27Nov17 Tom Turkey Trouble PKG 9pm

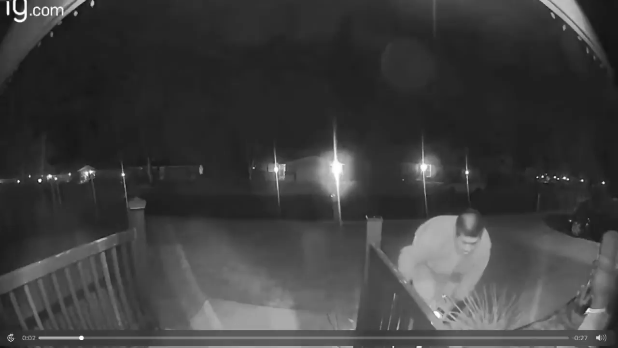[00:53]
I think he grabbed one of the lights first and then he walked around to Thomas.